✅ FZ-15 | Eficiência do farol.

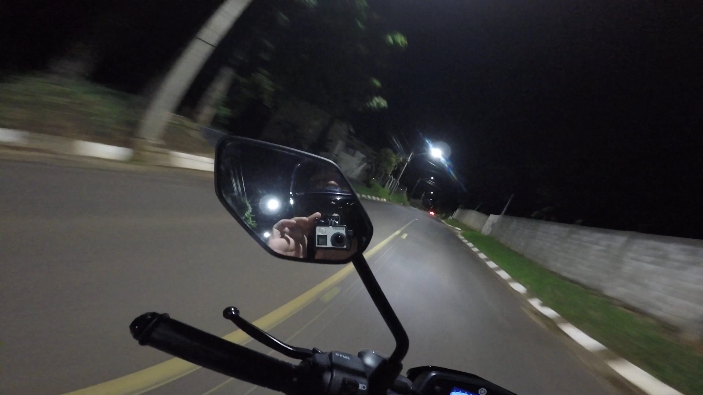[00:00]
Olá meus amigos, sejam bem-vindos ao canal novamente, galera é um prazer ter vocês por aqui E olha nós aqui a noite, pra ver sobre o farol da FZ15 Dá um sinalzinho de luz, farol de LED, bem rápido o acendimento, bem rápido o lampejador de farol funciona
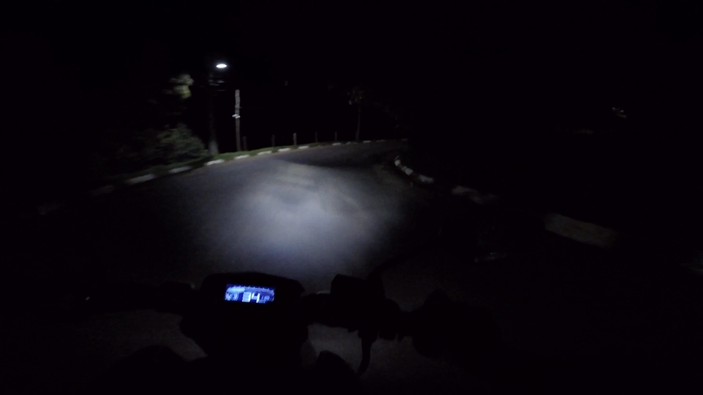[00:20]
E é justamente isso que eu quero fazer, eu quero pegar um trechinho, vou ir num ambiente bem escuro Aqui é um lugar onde tem muitas chacras, pessoal, dos dois lados aqui Agora eu quero pegar um trecho de rodovia realmente, blackout, aquele trecho bem escuro Pra gente poder ver a eficiência do farol da FZ15
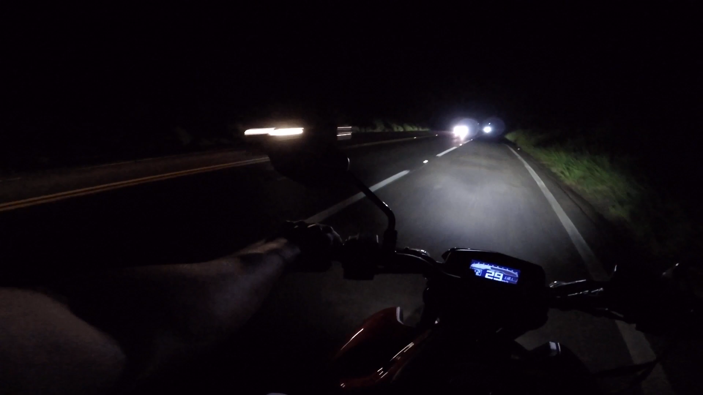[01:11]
Ó, o farol da FZ15 é muito legal, hein O farol da FZ15 é bem bacana, hein Galera do céu, olha só Ele é... eu não sei como é que tá aí, pessoal, mas ele é estreito aqui assim Mas ele é bem eficiente, quando passar esse carro Vou mandar uma luz alta pra gente... pra gente ver Olha só, puxa vida, hein, bacana, hein Vou até fazer um vídeo rapidinho aqui Ai, ai, vamos... vamos ver essa câmera aqui
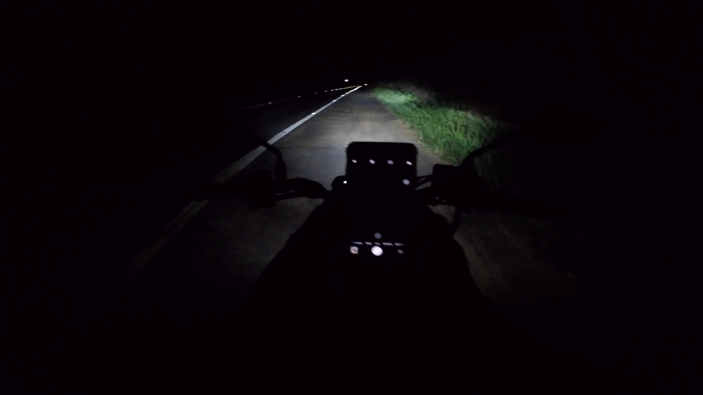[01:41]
Olha só, galera Pessoal, vou gravar aqui, já vou gravar também no celular Pra postar no Instagram aí, ou coisa assim Galera, gostei do farol da FZ15, hein Bom,
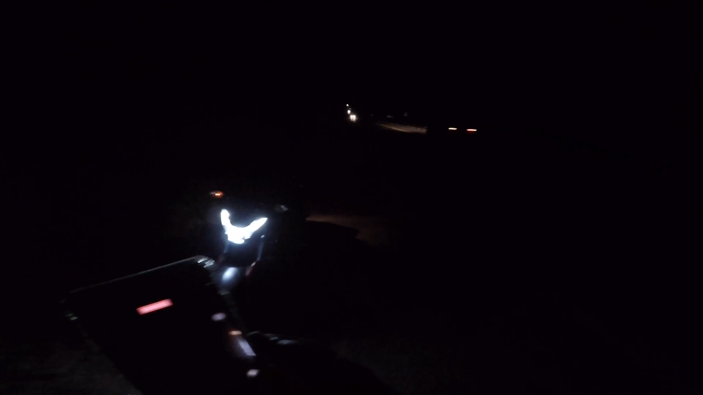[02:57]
farol muito bom Gostei bastante do farol da FZ15 aí, ó
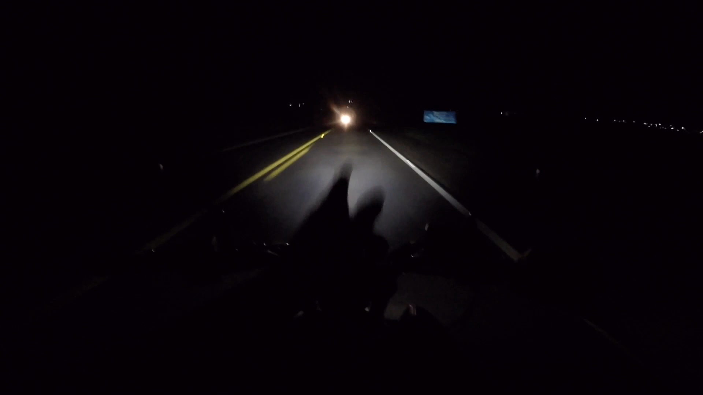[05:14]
Tudo bem que tem carro lá na frente Mas só uma queimadinha Olha só Ele busca Ele clareia um carro lá na frente Que está, sei lá Uns 300 metros Galera Show de bola O farol da FZ15 Aprovadíssimo Galera do céu Que farol O farol da FZ15 É show Bom, acredito que da FZ25 Também seja bom Né A mesma tecnologia Da Crosshair Enfim Caraca, velho Curtia, hein